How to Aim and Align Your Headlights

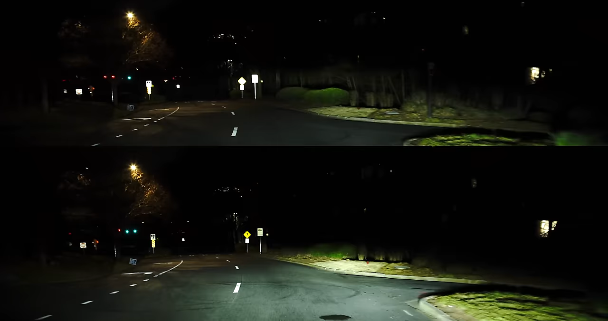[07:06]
When you're driving, I like to make sure that my headlights are just barely bouncing off the bottom of different street signs.
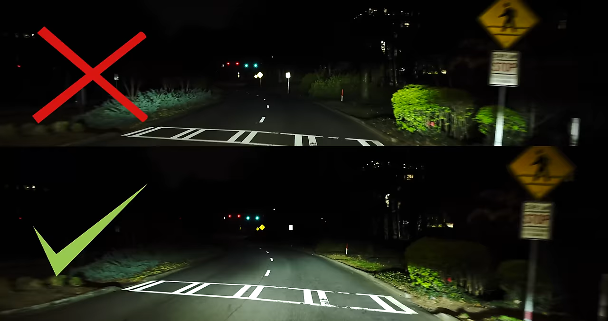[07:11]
To me, this is a good indicator that they're not going to be getting in anybody's eyes. And it lines up with the step by step instructions we just went through. If you're driving around and all the street signs are constantly lit up or